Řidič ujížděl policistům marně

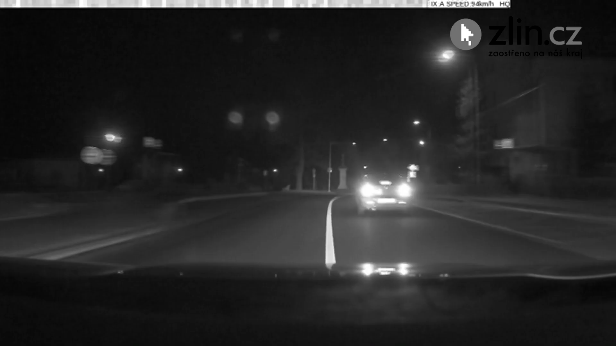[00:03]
Když jsme se k vozidlu začali s kolegou přibližovat, tak řidič se šlápl k plyn a začal nám ujížet. Vůbec nedobal na výzvy k zastavení vozidla. Ujížel nám přes centrum Zlína, dále okolní vesnice.
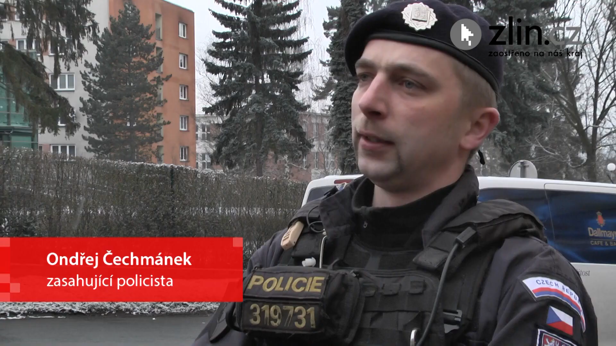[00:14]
Celou situaci jsme konzultovali s operačním důstojníkem, který naváděl další hlídky, dokud nedošlo k zastavení vozidla.
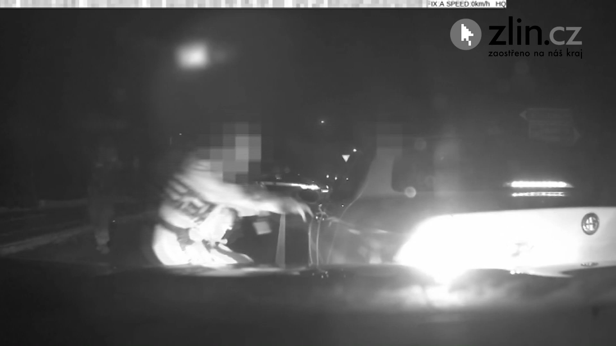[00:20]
Řidič a spolivěci byli poté za použití roncovacích prostředků z vozidla vytažení. U řidiče byla provedena techová zkouška s pozitivním výsledkem 1,3 promilé alkoholu. Řidič se přiznal, že před jízdou vypl několik pěv a panáků, proto nechtěl hlídce zastavit a ujížděl. Nyní mu za trestný čin ohrožení pod vlivem návykové látky hrozí trest odnětí svobody až na jeden rok, peněžitý trest nebo zákaz řízení motorových vozidel.